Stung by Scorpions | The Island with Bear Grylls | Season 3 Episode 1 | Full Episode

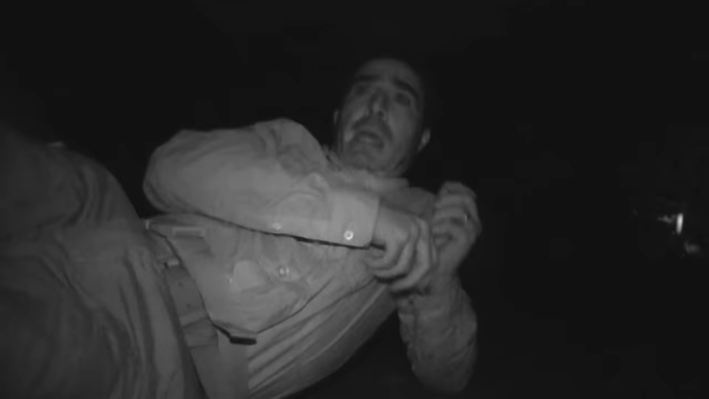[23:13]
Oh, God, that was a bat. Oh, my God, the size of that thing. God.
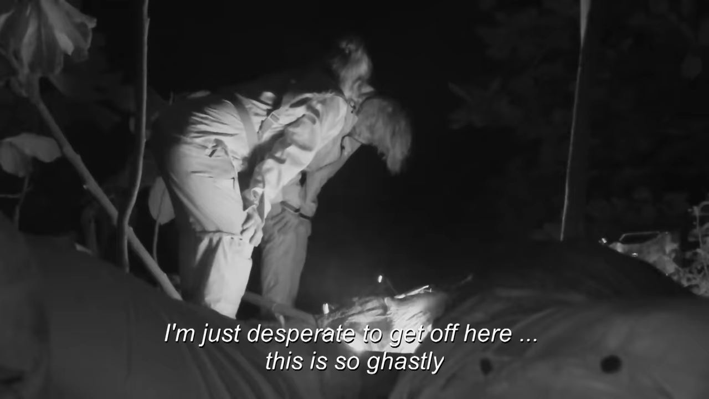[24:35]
This is so good. Camera woman Cassie has woken the camp in a sudden panic.